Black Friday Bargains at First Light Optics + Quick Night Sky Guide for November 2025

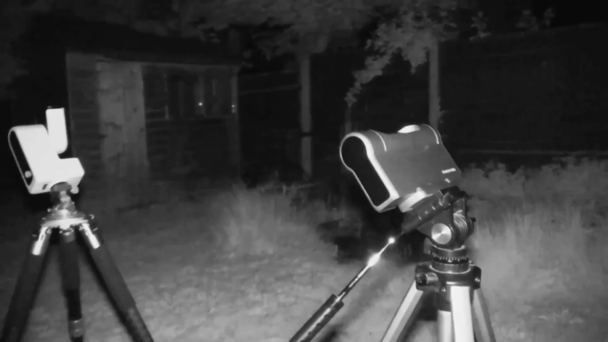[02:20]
Well, I borrowed the S30 so it's not technically mine. It definitely did better in EQ mode than my S30.
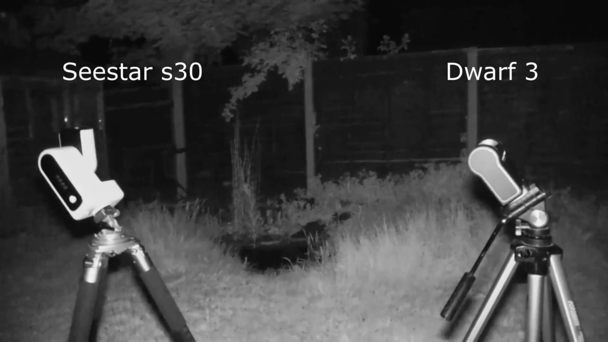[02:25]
The S30 is the better of the two, I'd say, if you just want to plonk some it down in AZ mode and grab a nice looking picture on the screen.